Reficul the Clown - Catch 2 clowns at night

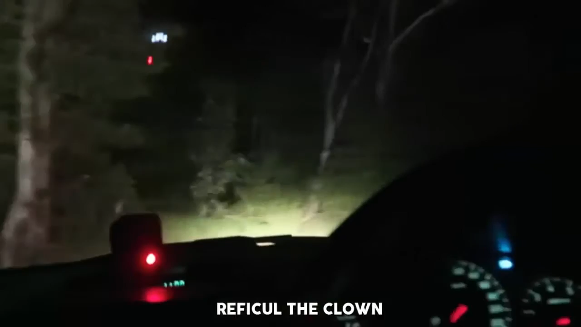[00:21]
What the fuck? Dude, what the fuck? It's a clown. I saw it, I saw it, I saw it. What the fuck? He's got a fucking baseball bat. No, fuck off. He's got a baseball bat. What the fuck? Alright guys, so I'm going to try and zoom it in. What the fuck? Oh my god.
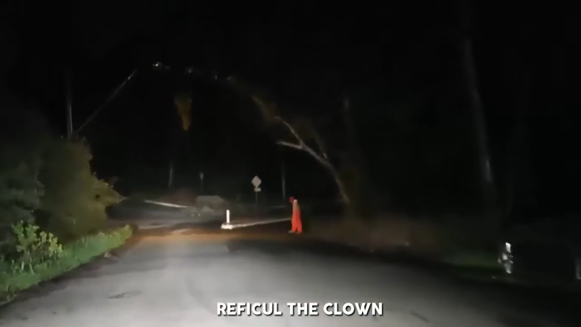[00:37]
Fuck. This is so... Dude, turn around man. Oi.
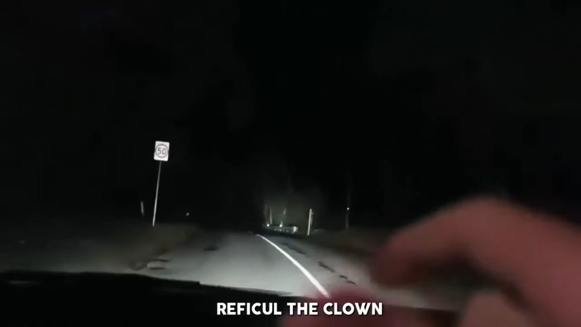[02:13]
So, we have a feeling anywhere along this road... Dude, how creepy is that, Gabe, bro? That is so fucked. Dude, that's another character. Dude, no, no. It's a clown. Oh, my God. Dude. This is so creepy. Dude, not again. What the fuck? Oh, no.
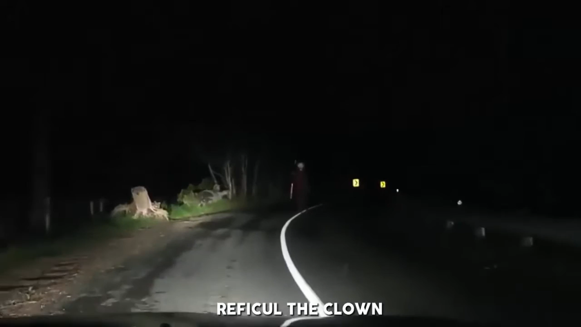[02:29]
What the fuck? Oh, fuck. Dude. What the... He's got a baseball bat, bro.
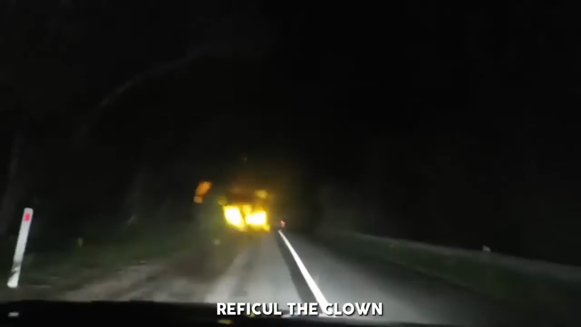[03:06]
Dude, there's blood all over the windscreen. Ha, ha, ha.